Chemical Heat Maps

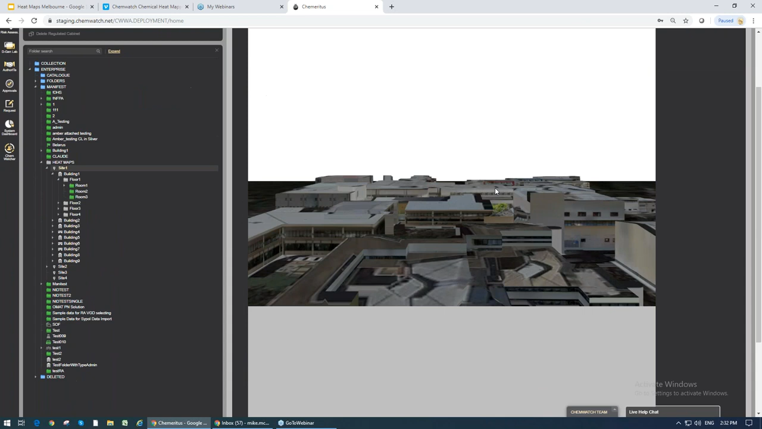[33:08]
This is a different site. And I have the ability to move around this as I will,
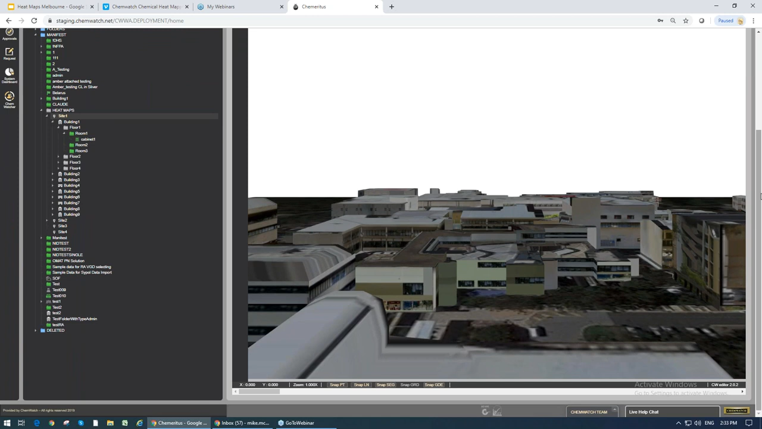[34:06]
I can now run my hotspots and take a look here. So right now it's going through all these folders and calculating the types of chemicals I have in there,
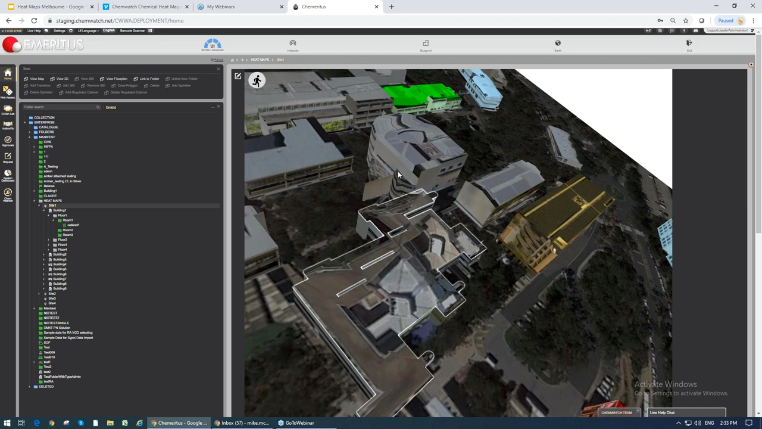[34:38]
my site has coloured up now, depending on the buildings that have particular types of chemicals in them. So this, what you see right now, is already in production.